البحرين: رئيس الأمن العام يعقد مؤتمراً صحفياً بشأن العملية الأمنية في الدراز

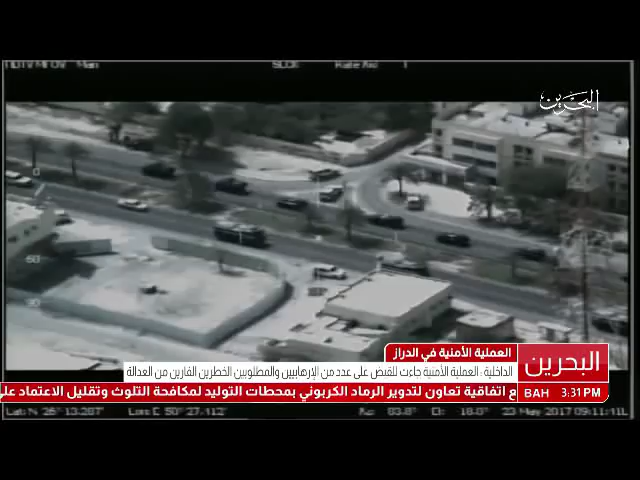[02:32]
نفذت قوات الشرط انتشاراً واسعاً وتصدت لمجموعات خارجة عن القانون تمترست خلف سواتر وموانع مصطنعة تسد الطرق والشوارع وقد تم إنذارها والطلب منها
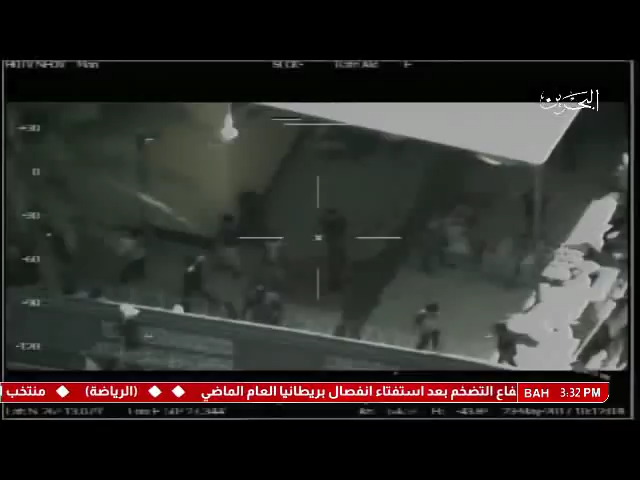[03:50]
وقد تمكنت القوات من القبض على عدد 286 شخصاً من المخالفين العديد منهم من المطلوبين أمنياً والخطرين